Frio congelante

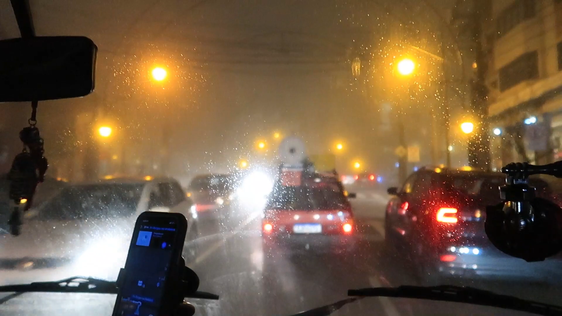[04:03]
Tudo neblinado, garoando. Hoje a noite vai ser fria. Agora a missão é encontrar um lugar pra estacionar, pra gente passar a noite.